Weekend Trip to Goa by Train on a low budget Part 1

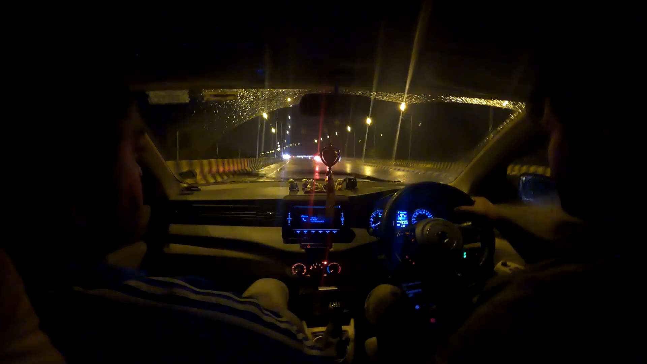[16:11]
Vagator, to our homestay right now. We are in a cab and I will be there soon.
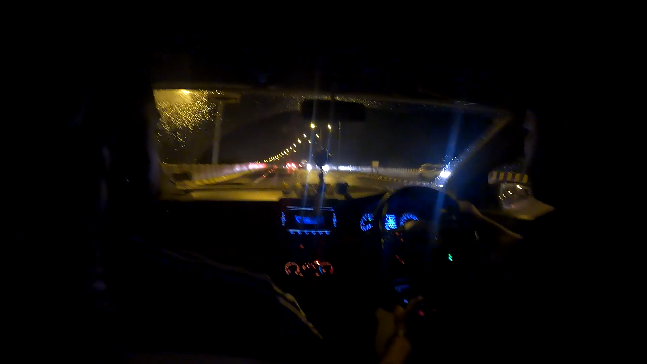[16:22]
Yeah, basically we saw the 6-lane bridge. There was a bridge which had two hanging kind of bridges on it, which is under construction right now. Looks beautiful even in the night.
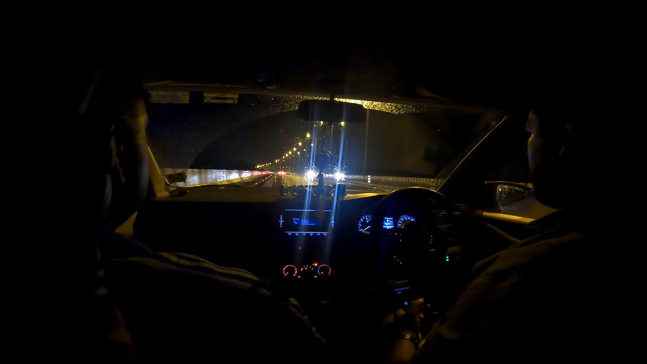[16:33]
So this is where we are at. After a while we'll be reaching Vagator and then seeing what to do from there.